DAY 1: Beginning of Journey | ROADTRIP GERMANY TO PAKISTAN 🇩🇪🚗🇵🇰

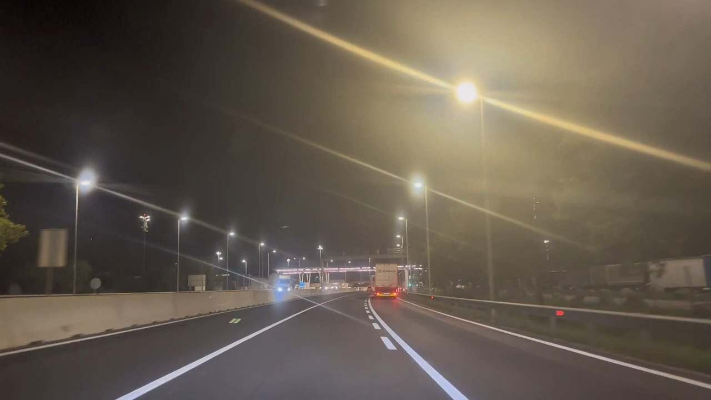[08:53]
یہ ایک دو منٹ کے بعد ہنگری کا بارڈر ہے اس کے بعد ہمارا اگلا سٹاپ ہنگری کا شہر ہے گودہ پیسٹ کپیٹل